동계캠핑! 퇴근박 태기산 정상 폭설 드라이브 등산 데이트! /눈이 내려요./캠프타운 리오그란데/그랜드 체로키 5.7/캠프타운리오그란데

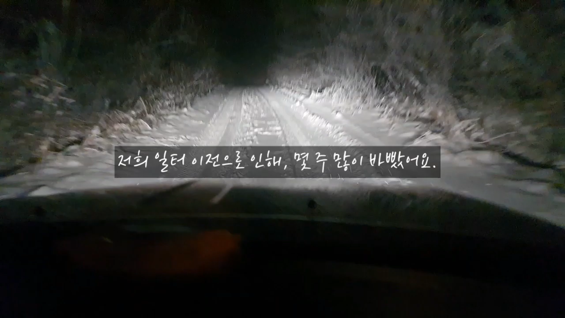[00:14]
여기는 이륜 갖고 오시면 안 되고 사륜 구동 아니면은 안 돼요. 그다음에
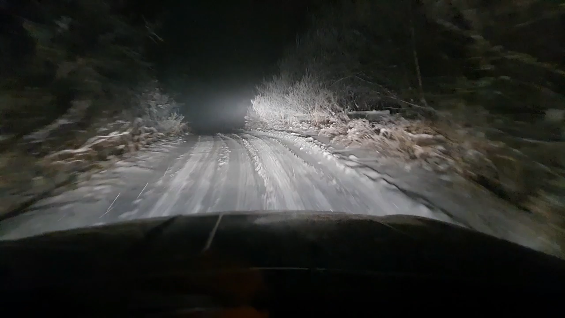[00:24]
사륜 구동도 타이어 스노우 타이어가 아니면 올라오시면 안 돼요. 굉장히 위험합니다. 다시 한번 말씀드리지만 굉장히 지금 위험합니다. 여기가 눈보라도 날리고요. 굉장히 위험해요. 앞도 안 보이고요.
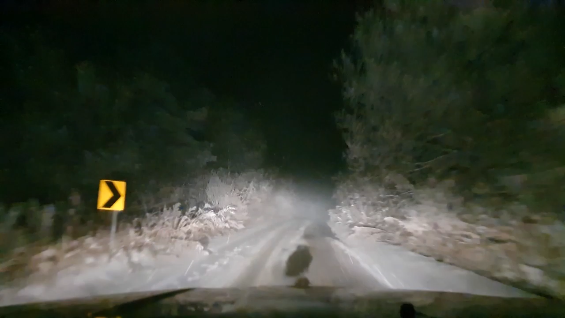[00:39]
생명의 위협을 느끼고 있습니다. 진짜 술산이다. 눈 구경 하세요. 눈 구경.